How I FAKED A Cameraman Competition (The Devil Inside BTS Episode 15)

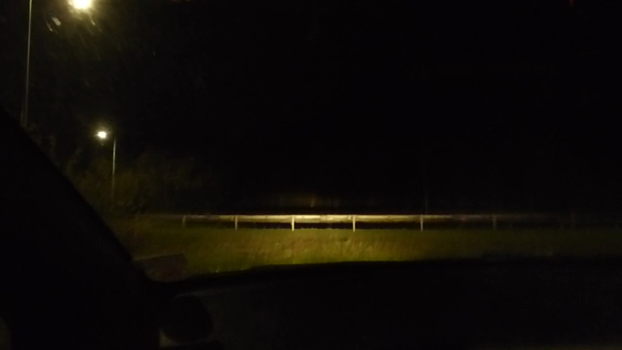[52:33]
Let's see if these little things... Oh yeah, I got a couple of them flying past. Are they still going alright? Yeah.